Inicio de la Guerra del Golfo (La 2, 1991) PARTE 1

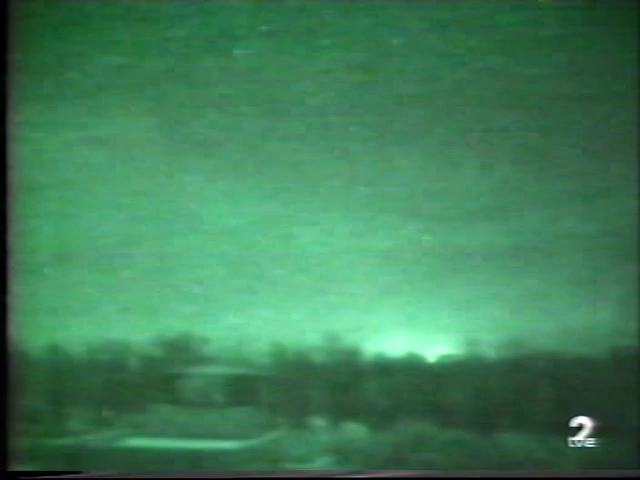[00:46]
De lo que sí hay signos y bien evidentes, como lo pueden apreciar en las imágenes,
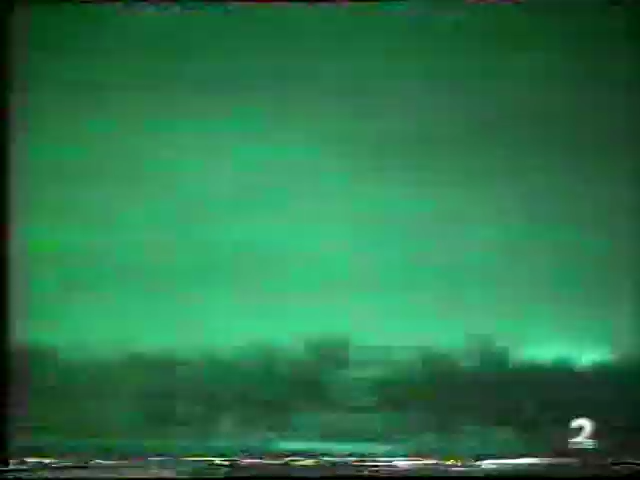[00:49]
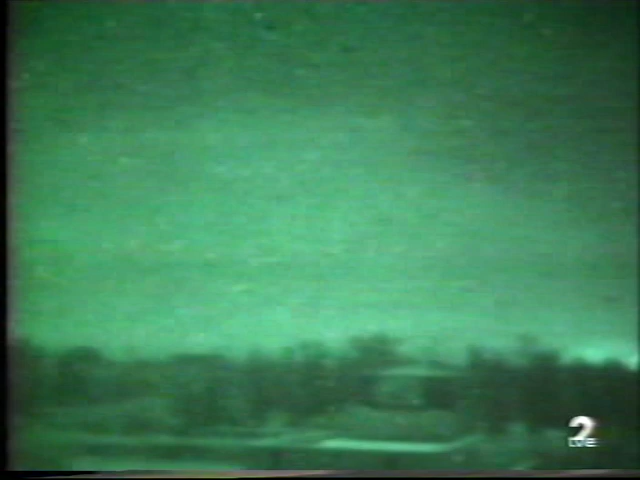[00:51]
es del intensísimo bombardeo que está sufriendo Bagdad desde hace más de una hora. Son imágenes prácticamente en directo de la capital iraquí Bagdad. Estos bombardeos empezaron ayer tarde y solo han conocido una breve pausa esta mañana. Pero sobre esta hora se han intensificado una vez más. Otra novedad importante son las inmensas columnas de humo que
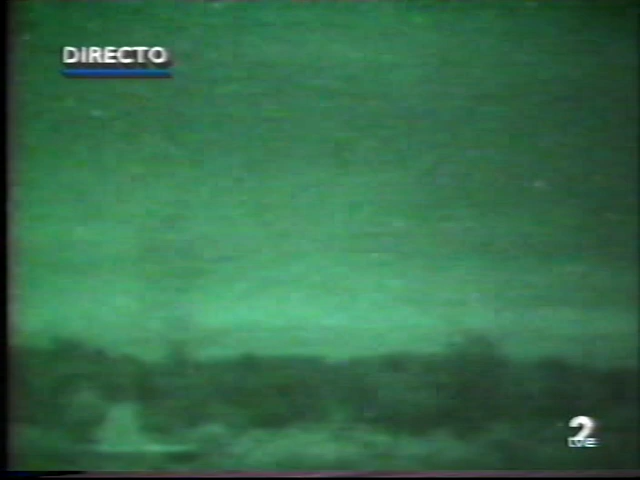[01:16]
se levantan desde diversos puntos del Emirato invadido, desde Kuwait.
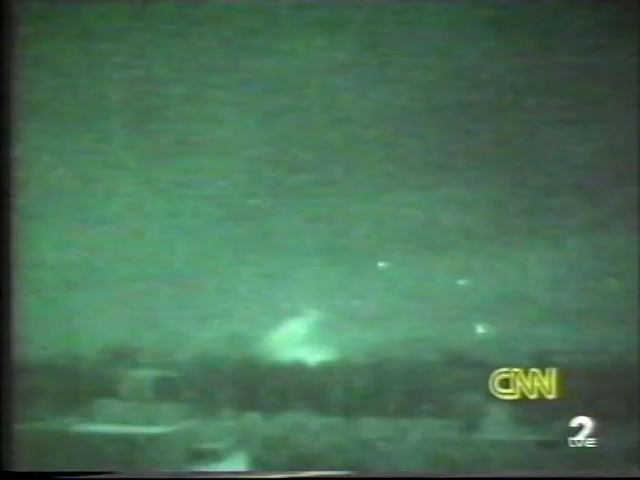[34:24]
de manera terrible ahí tienen ustedes la diferencia que hay entre el fuego antiaéreo de hoy al fuego antiaéreo de la primera noche ¿lo recordáis? ¿eh Juan Antonio?
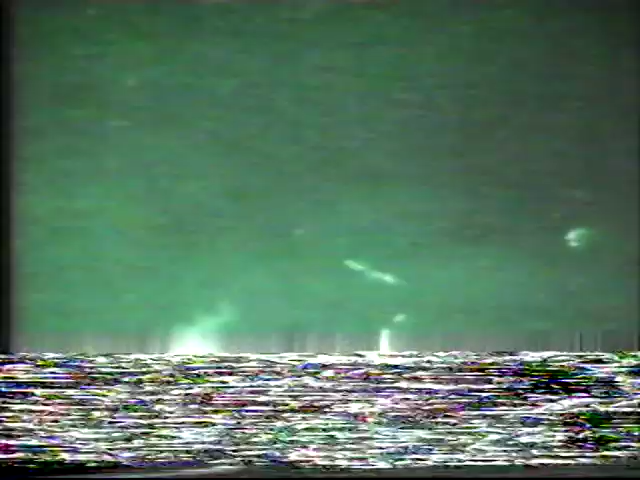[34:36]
Hay una cosa también que llama mucho la atención desde que empezó este bombardeo tan intenso esta tarde se puede apreciar en la imagen en la parte central es como un incendio provocado por
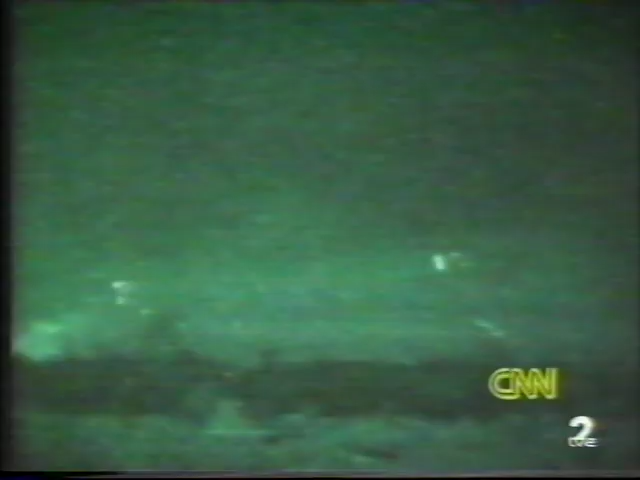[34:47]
bombas del tipo Blue 82 que producen queman radios de del orden de 200-300 metros de Jalimpio y se está viendo ese resplandor pues desde hace casi tres cuartos de hora. ¿tú crees que es un ataque pensado premeditado buscando algo o alguien?